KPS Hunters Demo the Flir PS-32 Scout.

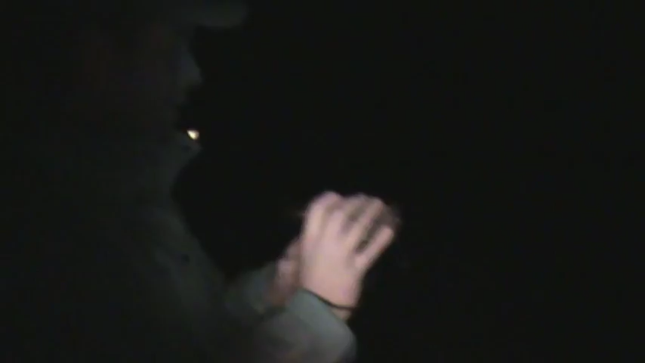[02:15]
And also, what it's great for as well, especially in the dark. It's finding the dead ones.
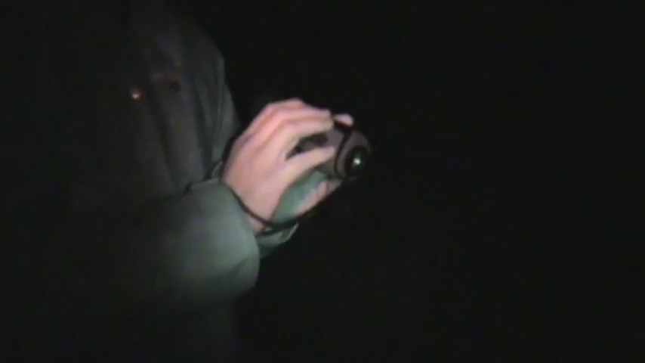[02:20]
Yeah, it's finding the dead ones. There's a lot of people, you know, as we've all been there,
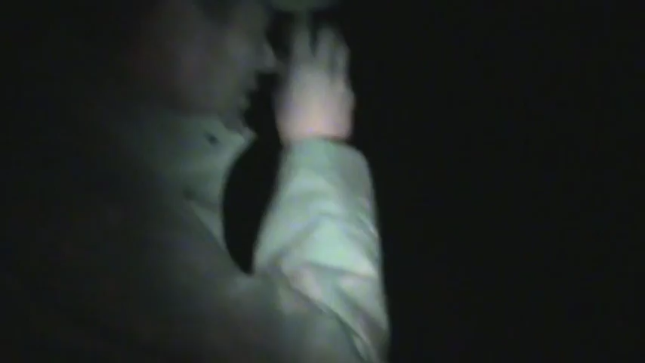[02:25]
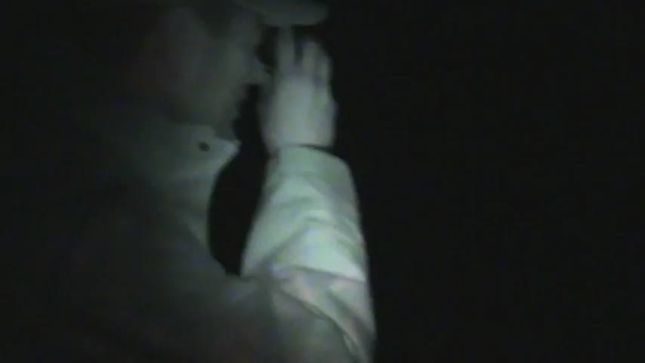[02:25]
like, I'm sure I shot that rabbit and you're looking around for it with your red torch,
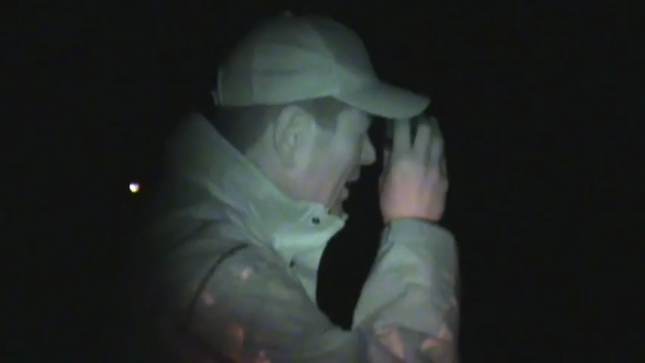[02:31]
but this bit of kit just finds every single rabbit that you've taken during the night.
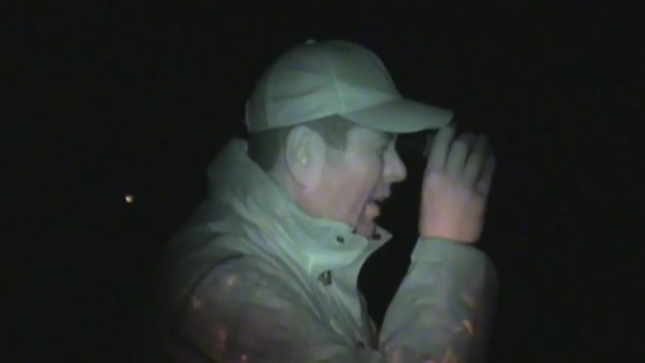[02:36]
I mean, certainly if you're interested to see if you do a Google search or YouTube search on FLIR,